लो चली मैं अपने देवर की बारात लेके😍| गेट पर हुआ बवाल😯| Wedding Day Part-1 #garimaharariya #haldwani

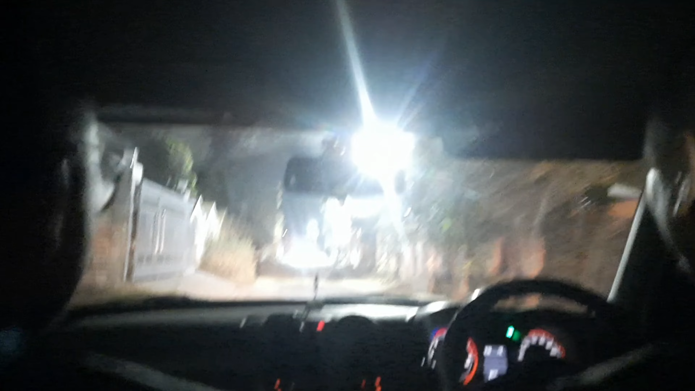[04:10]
अच्छा, तो बारात तो चले गई है आगे को, सबसे पहले दूल्हे की गाड़ी और अभी हम लोग जा रहे हैं। सो फाइनली हमारी बारात पहुंच चुकी है जनवासा के पास।